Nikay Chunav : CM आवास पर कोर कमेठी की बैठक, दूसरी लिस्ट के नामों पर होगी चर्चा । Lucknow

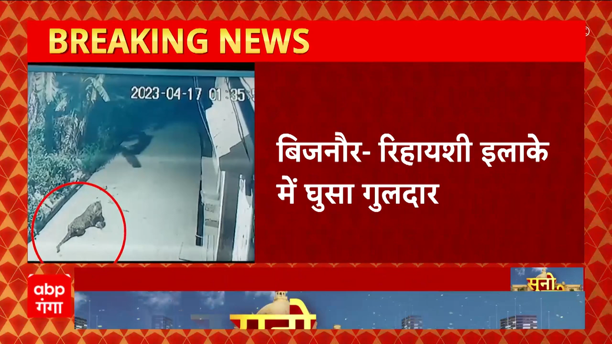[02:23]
और खौफ के कार� आईशी आलाके में ये गुलदार गुमता हुआ नजर आ रहा है,